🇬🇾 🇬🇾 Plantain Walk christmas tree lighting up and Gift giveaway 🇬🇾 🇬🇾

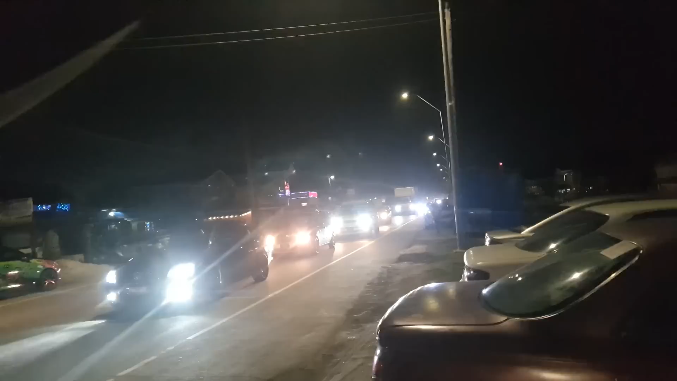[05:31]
Still, we have a set of traffic, guys. See? So we need more roads in this country. And I'm sure they are in the making. There's plans for more roads. Bigger bridges, bigger roads. You know, better pavement.